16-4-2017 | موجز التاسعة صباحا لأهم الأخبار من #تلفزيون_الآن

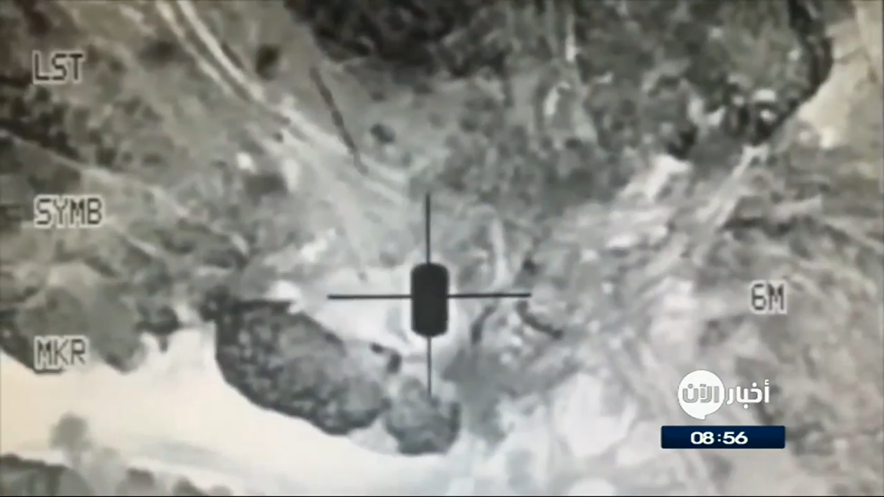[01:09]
استهدفت مقاتلات تحالف دعم الشرعية في اليمن
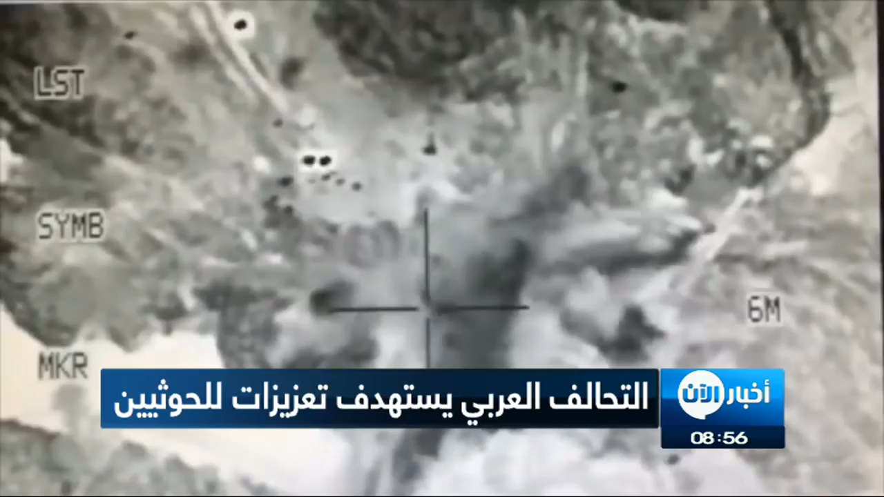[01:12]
تعزيزات للمتمردين الحوثيين كانت في طريقها الى معسكر خالد بن الوليد غرب تعز ويسعى الجيش
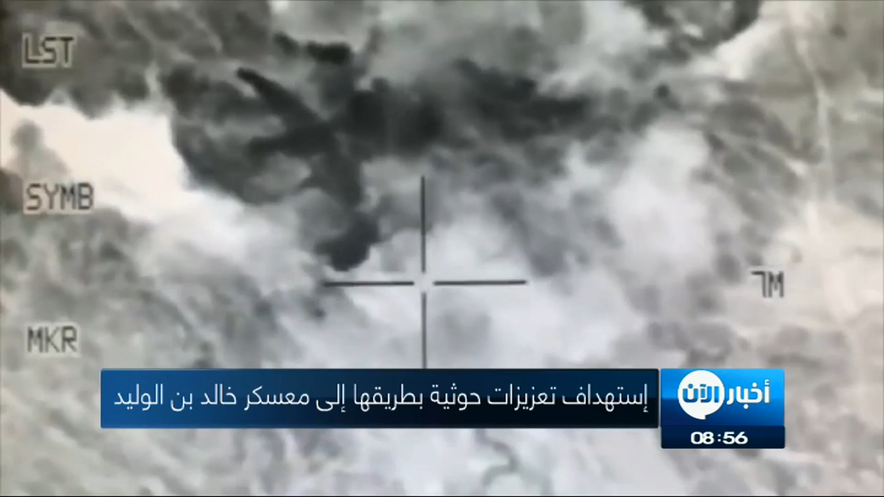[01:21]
الوطني للوصول الى وسط المعسكر مدعوما بغطاء جوي من طائرات التحالف العربي بهدف السيطرة على المعسكر بشكل تام